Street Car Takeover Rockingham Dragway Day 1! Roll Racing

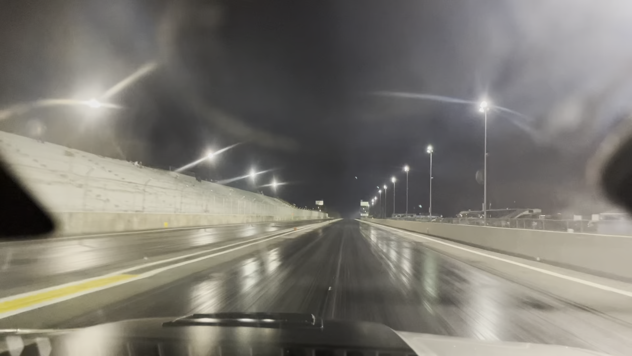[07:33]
Everything's good there. The eighth mile in the right lane looked good. Woo!